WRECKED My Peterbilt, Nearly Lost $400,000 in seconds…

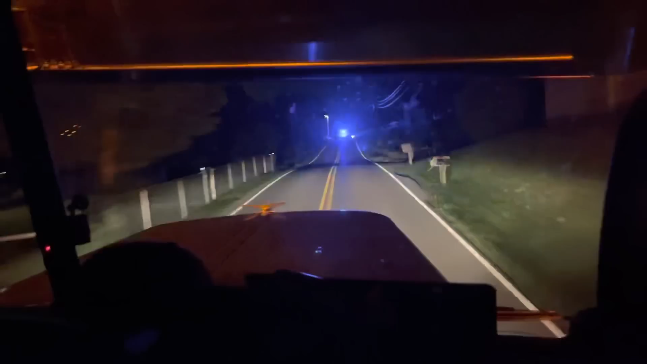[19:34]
Got the tractor tank keep rolling again. Thank God. Lord, I'm marking that OCD single one. I had a lot of good help. Guys up here. Look, my GPS is just now saying over here. Yeah. It's just now questioning if this road is.
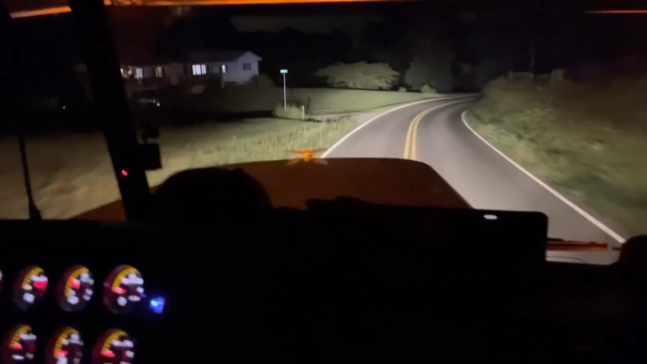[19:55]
Got the police officer on the radio. Go back again after it's up.